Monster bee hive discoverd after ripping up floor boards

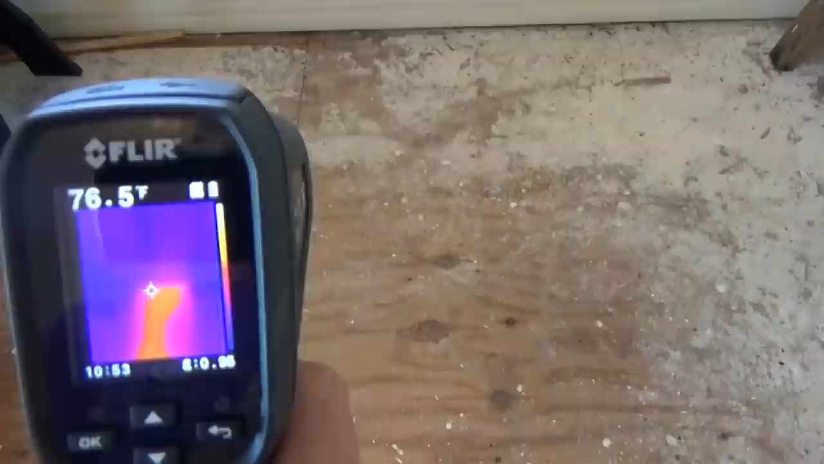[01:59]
On screen: spot 76.5°F
Let's see. There it is. It is a pretty long one.